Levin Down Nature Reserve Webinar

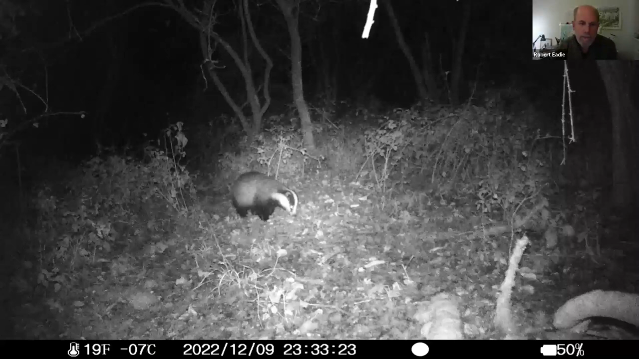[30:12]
badgers and it's also got footage of brown hairs foxes fallow deer um so really quite a lot of mammal species on levin